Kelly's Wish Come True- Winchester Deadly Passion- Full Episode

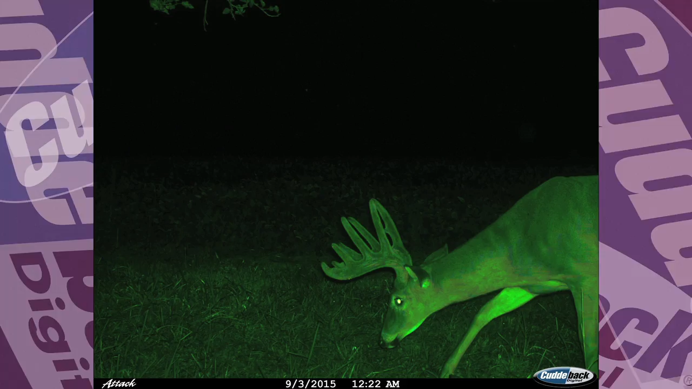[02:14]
In fact, we had our cutty backs out and we got video of an absolute monster that had been coming through. Trouble is, a lot of these bucks were moving during the night and that's the only time they were moving. And that can happen. It's one of those things.
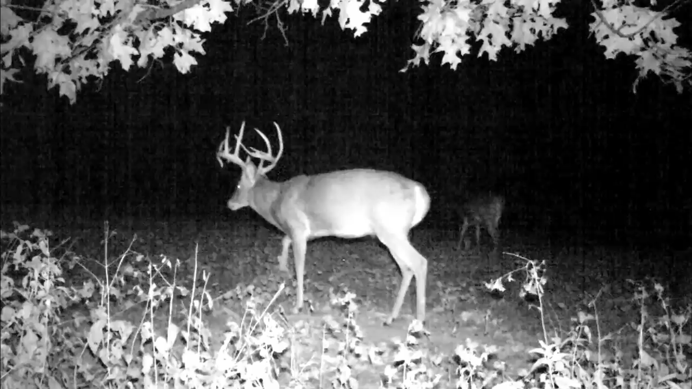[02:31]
October, those big bucks don't move quite as much during daylight hours. Now I wasn't only just kind of disappointed because this was my archery hunt time,